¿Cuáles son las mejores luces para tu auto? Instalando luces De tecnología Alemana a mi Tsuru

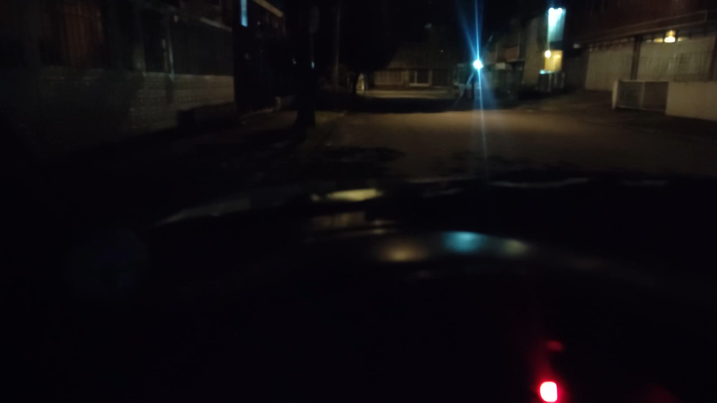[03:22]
en este momento Prueba con las luces que tiene actualmente O sea, las que son de bajo poder Estos serían los cocuyos Que pues obviamente esto no se le va a cambiar Cocuyos y exploradoras Como se dan cuenta no alumbra casi nada Miren aquí es Son los anillitos azules Estas ya serían las bajas Como se dan cuenta No es que alumbre mucho Imagínense Y eso Y eso que aquí Hay un poste arriba Y miren que no es que alumbre mucho No alumbra tanto Y las altas serían estas Que como se dan cuenta Tampoco es que alumbren tanto ¿Listo?
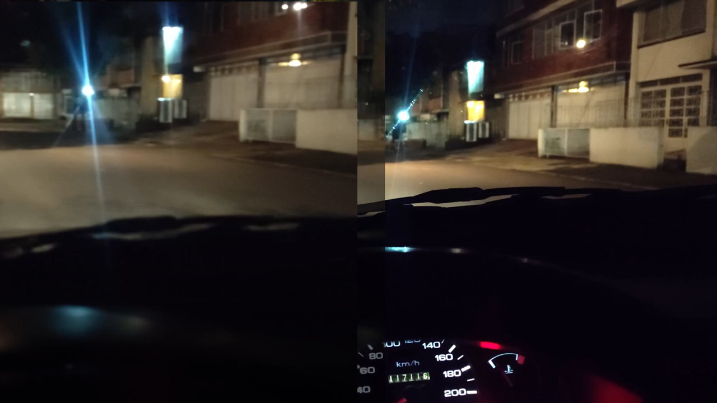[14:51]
que es una diferencia Grande La verdad Si es una diferencia Buena No más aquí Con las bajas Ahora vamos a poner Las otras A ver Miren Uy claro Claro que si Uy si obvio Aquí O sea yo no tengo En este momento La posible De ver La otra La otra imagen Al lado Pero así no más Ya se ve Muchísima diferencia Llega O sea miren Que estas luces Llegan potentes Hasta donde está la casa Antes se perdía La imagen O sea Donde está esa casa Casi como a 100 metros De distancia Aquí llega la luz Prácticamente hasta
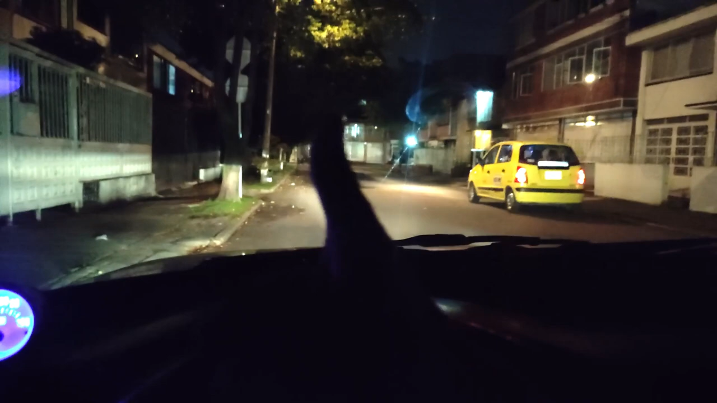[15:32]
en conclusión Dedito arriba Si sirvió